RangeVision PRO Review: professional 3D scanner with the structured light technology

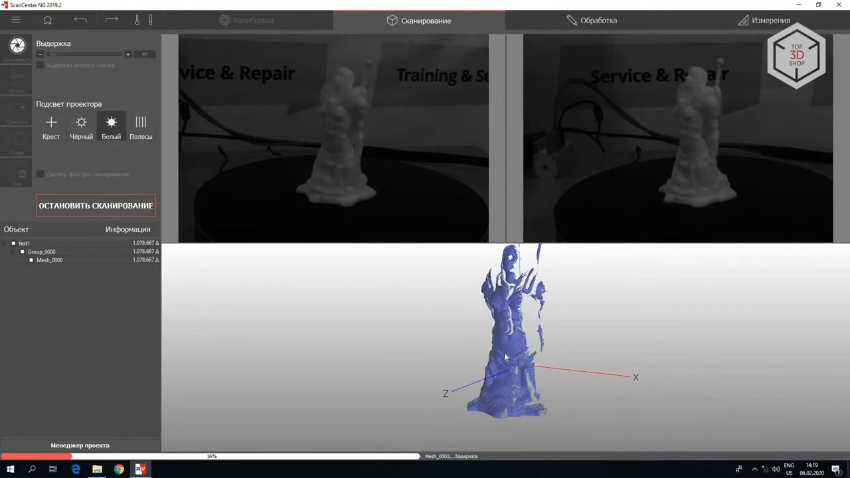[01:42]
in conjunction with the ScanCenter NG application, automatically takes pictures of the object when the table is rotating at 360 degrees. The recommended number of intermediate positions of the table is from 8 to 12.
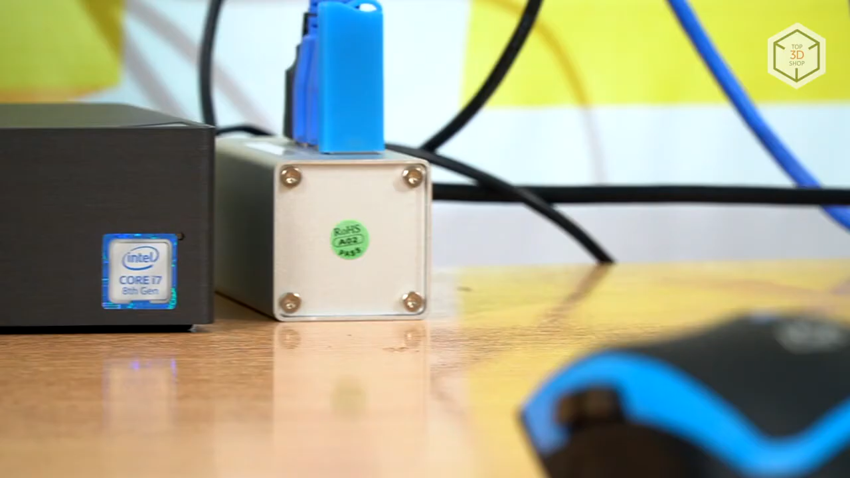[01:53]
A larger value will increase the processing time of the finished digital model.
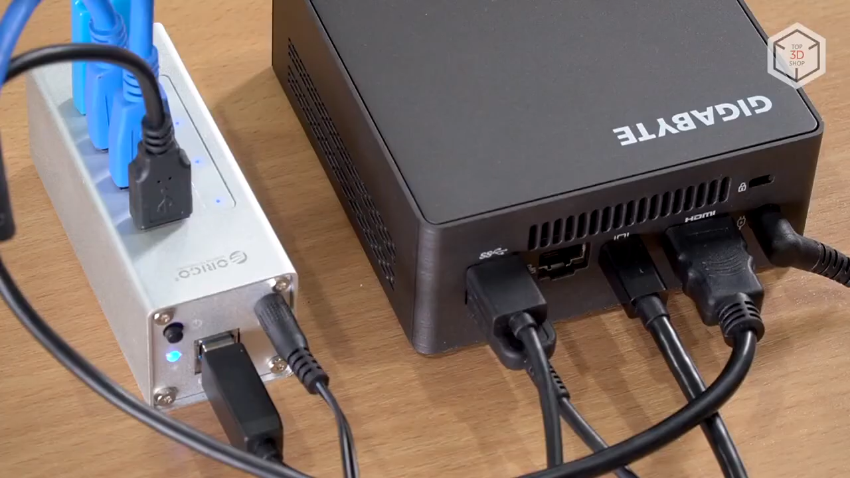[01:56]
Usually, to improve the quality of scanning, this procedure is repeated two to three times,
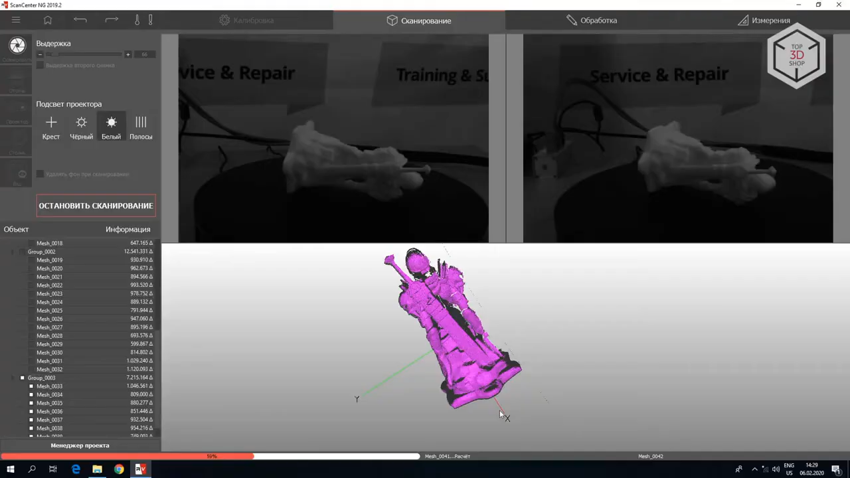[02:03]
changing the position of the object on the turntable.
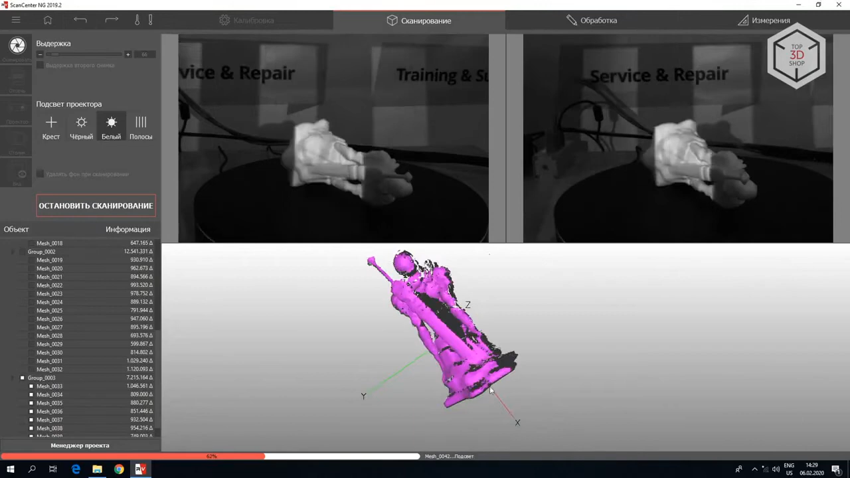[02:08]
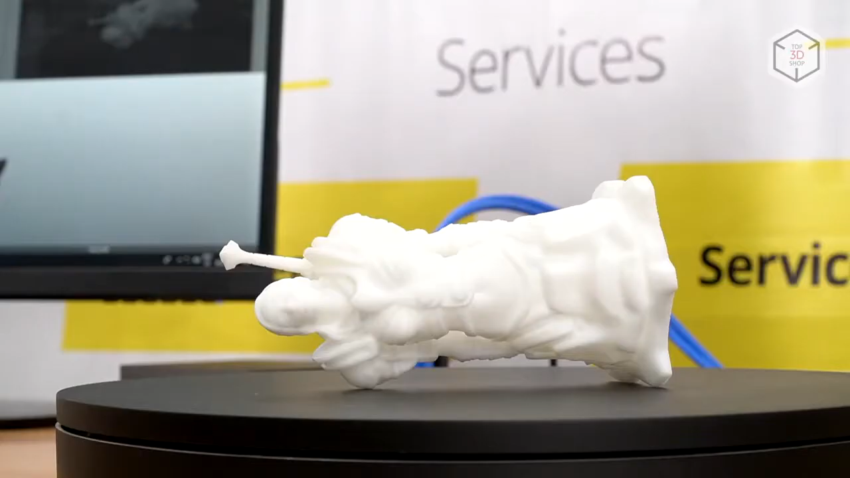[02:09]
The resulting scans are put together according to surface geometry. This process is usually performed automatically.
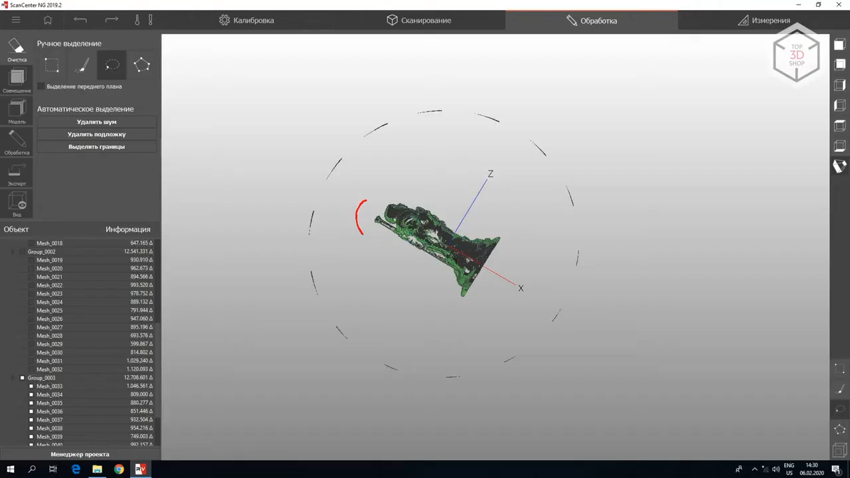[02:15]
However, scanning objects with complex geometry might require manual alignment.
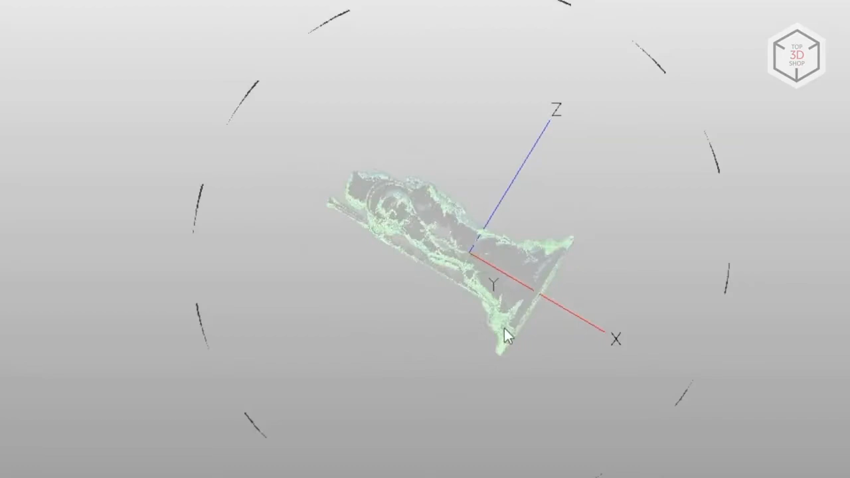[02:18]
The ScanCenter NG contains a set of tools for making changes to the digital model,
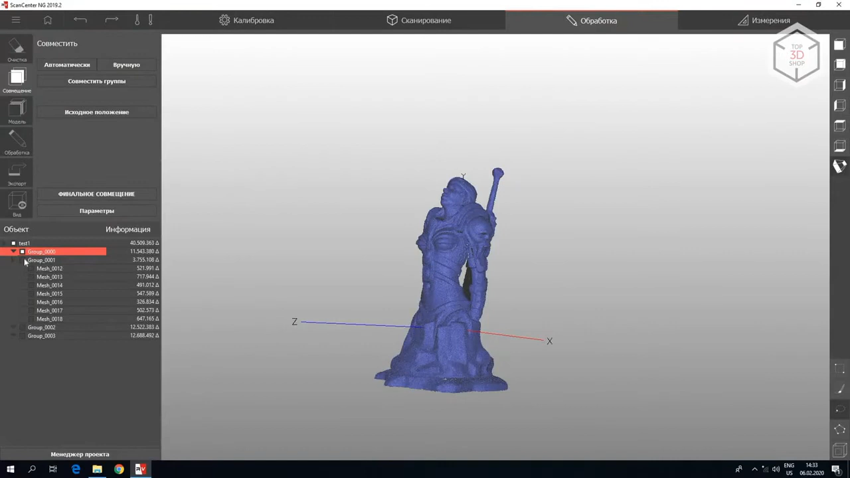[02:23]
for example, clipping unnecessary areas.
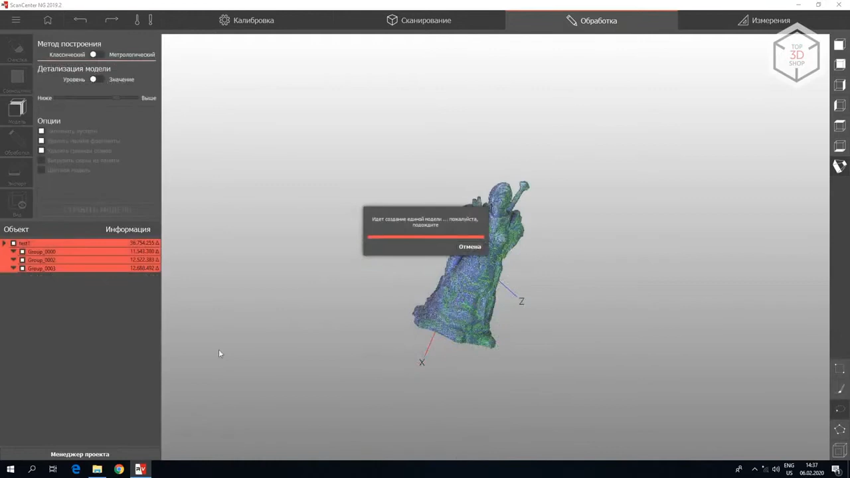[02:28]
Once the scans are put together and a single model is obtained,